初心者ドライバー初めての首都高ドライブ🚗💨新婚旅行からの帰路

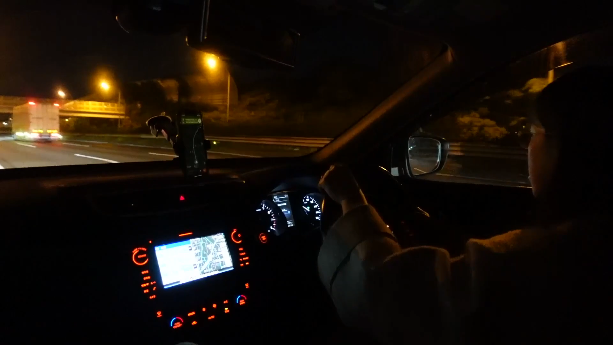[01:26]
はいはいボールを打っていきましょうでもトラック多すぎてなんかいつ左、右か行ったら今分かるわいいよずっとゆっくりでうん
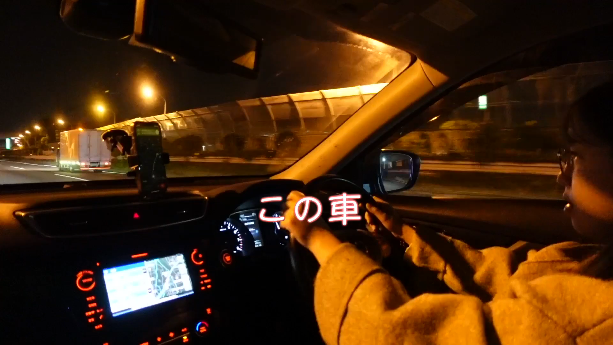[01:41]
そしてなんとこの車便利な機能がついていて一定速度をずっと保ってくれるクルーズコントロールと言います最高ですよそちらは今はちょっと車が多いのでそれ使わないですけど速度が安定したらちょっと使ってみようかなと思っていますはい終わりました